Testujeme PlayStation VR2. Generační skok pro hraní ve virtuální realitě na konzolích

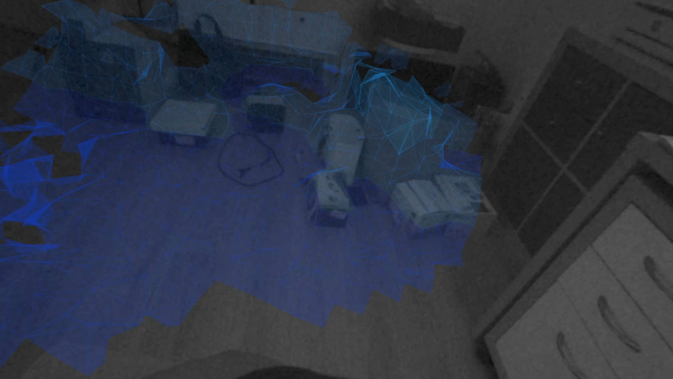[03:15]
Uplatníte ho už při skenování místnosti a nastavení bezpečného prostoru pro stání i sezení.